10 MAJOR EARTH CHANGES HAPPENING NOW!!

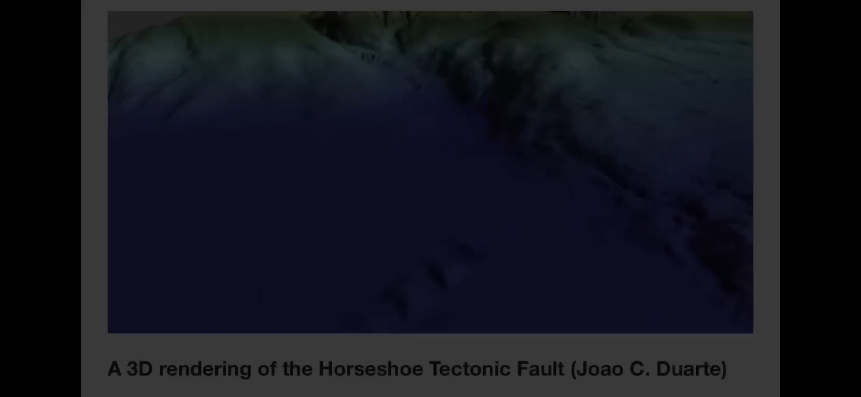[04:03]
A tectonic plate that appears to be peeling apart on the seabed off the coast
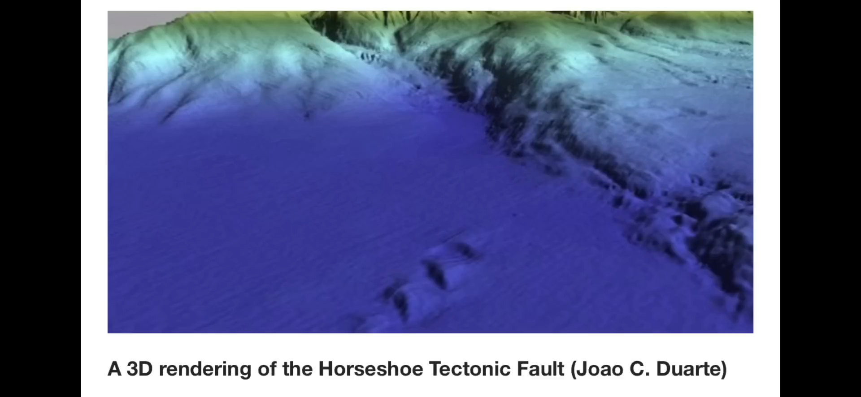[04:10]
of Portugal may one day shrink the Atlantic Ocean scientists say.